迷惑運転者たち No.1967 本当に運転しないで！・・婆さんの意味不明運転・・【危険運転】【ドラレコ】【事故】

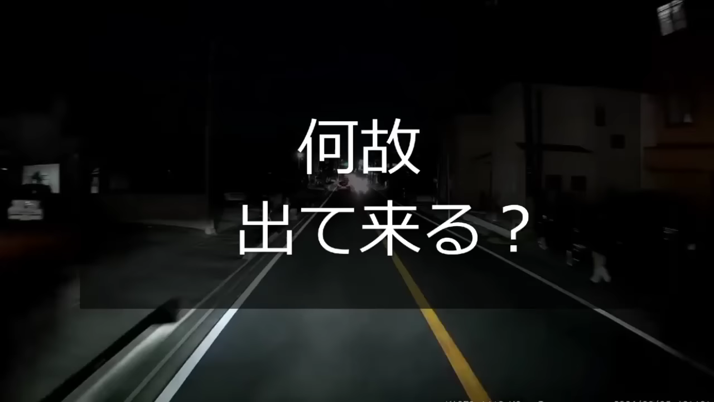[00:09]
やいやいや、何やってんだこいつは。後ろ一台も来ねえんだからよ、それまで待てよバーカ。